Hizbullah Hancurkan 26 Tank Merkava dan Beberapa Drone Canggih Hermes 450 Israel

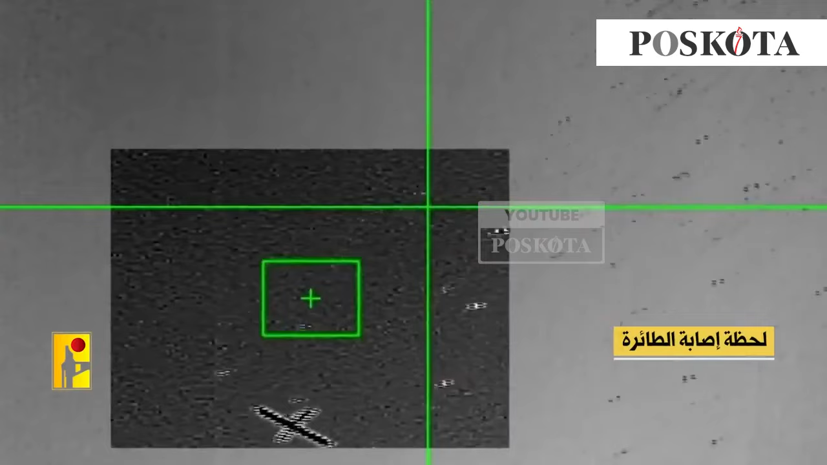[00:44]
unit pertahanan Hezbollah juga meluncurkan rudal ke Hermis 450 Israel lainnya di wilayah Hal Iklim.